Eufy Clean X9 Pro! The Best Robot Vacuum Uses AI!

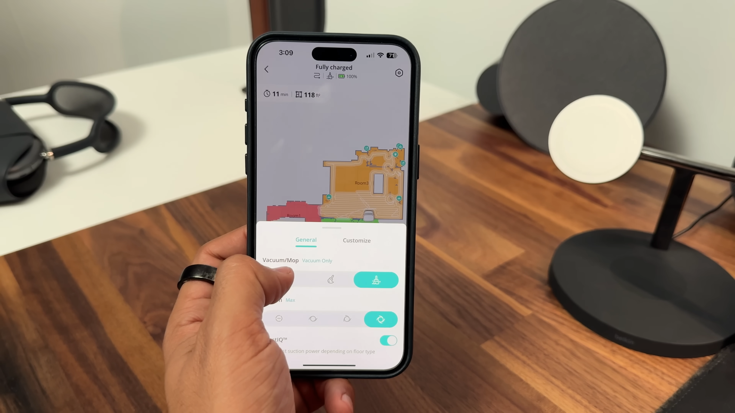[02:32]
या दोनों को एक साथ ही करना चाते और कितना गीला आप रखना चाते है अपने मॉप को, कितनी suction power आप रखना चाते है vacuum की, वो सारी चीज़े यहाँ पे आप सेट कर सकते हो, एप के अंदर से ही,